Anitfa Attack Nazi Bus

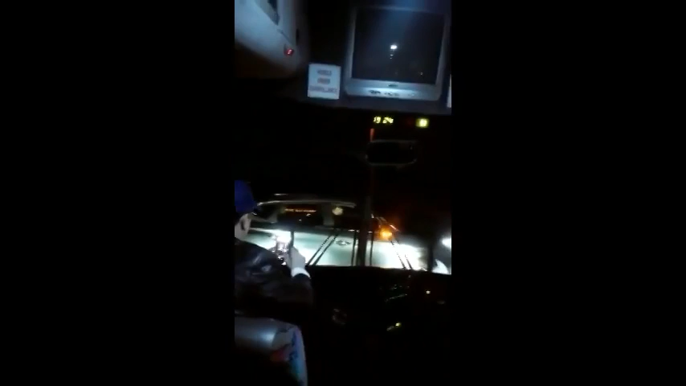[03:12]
Left-wing protesters blocking Lauren Sutton and Stefan Molyneux tour bus. Come on, open the door, let us out.